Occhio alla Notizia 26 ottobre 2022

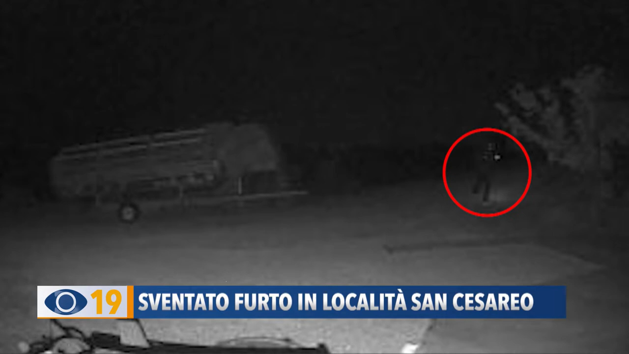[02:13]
Intanto come documentato dalle foto la sirena attivata dal sensore ha fatto allontanare i malintenzionati a bordo dell'auto.
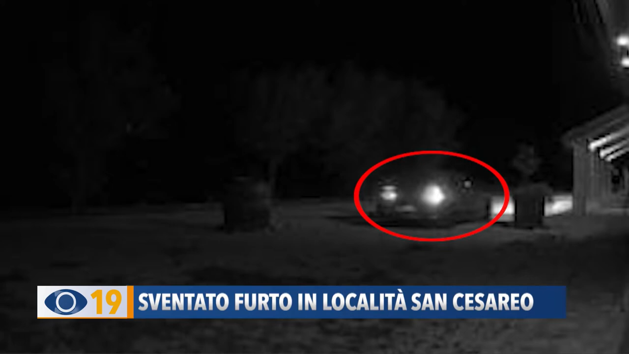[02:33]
Infatti dopo un po' si è avvicinato alla cisterna dove è scattato di nuovo l'allarme facendolo scappare definitivamente mentre la pattuglia della vigilar stava arrivando nel casolare. Per fortuna i ladri se non sono andati a mani vuote visto che non sono riusciti neanche a manomettere lo sportello della cisterna.